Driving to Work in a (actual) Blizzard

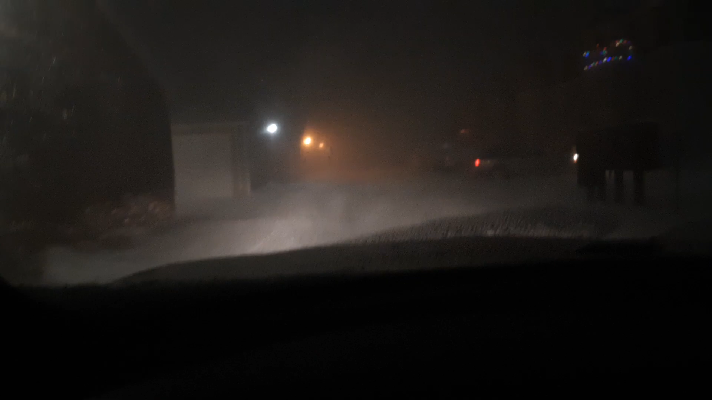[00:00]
Wow! It is a pleasant December after night. Night. It's evening. A fine December evening in the great, wonderful, winter wonderland of North Dakota. Yeah, uh, whoever asked for a white Christmas, come collect! Come! Come take it! Take it! I don't want it! Look at this! If it would focus, you'd be able to see just how treacherous this is.
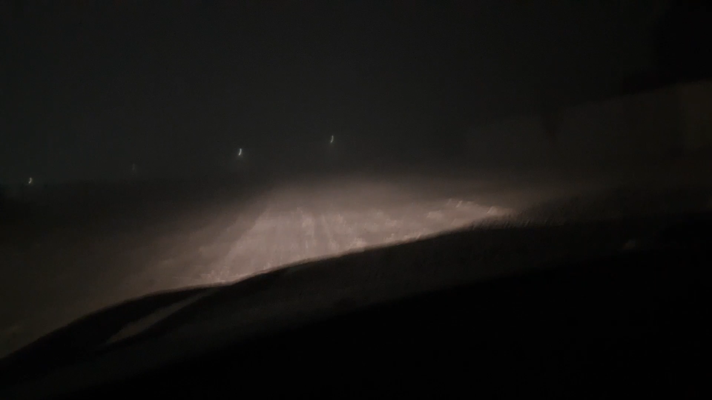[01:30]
you wouldn't be living very long, in fact. I think you wouldn't make it very long at all, actually. Man. You know, even in these treacherous conditions where I can hardly even see 10 feet in front of me, I'm sure that there's still some jack-off and a jacked-up ram that's gonna be up my asshole with their fucking blinders on. It looks a lot better on. Well, actually, the conditions have improved significantly from when we were in the... are not.
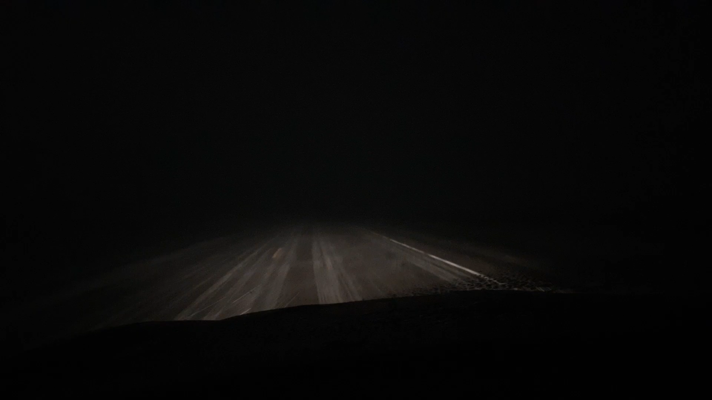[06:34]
This, this, this drive has been a lot more pleasant than I thought it would be. I thought it was going to suck a lot when everything was blowing off the rooftops back at the parking lot. And, you know, it really hasn't improved very much ever since, but it's better than I,